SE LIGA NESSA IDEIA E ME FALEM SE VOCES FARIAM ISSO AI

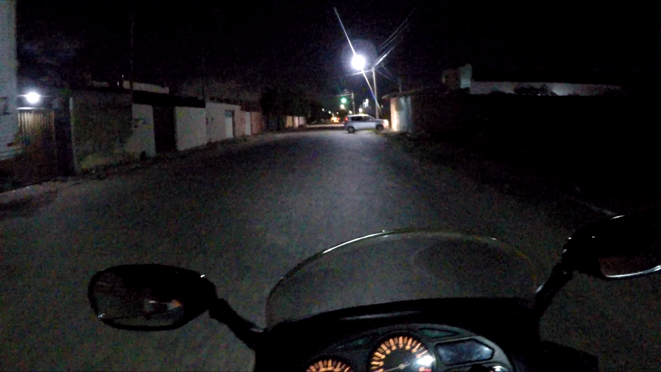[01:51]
A GoPro Hero 4, ela é muito boa, mas à noite ela parece que ela dá uma... Ela não é tão boa assim à noite, não. Infelizmente, tem essa, sabe?